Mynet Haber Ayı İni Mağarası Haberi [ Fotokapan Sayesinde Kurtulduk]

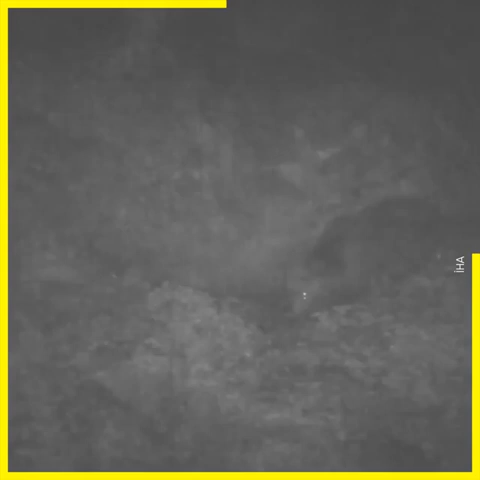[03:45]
Boz ayının sadece mağaradan çıkış görüntüsü var. Tekrar içeriye giriş görüntüsü yok.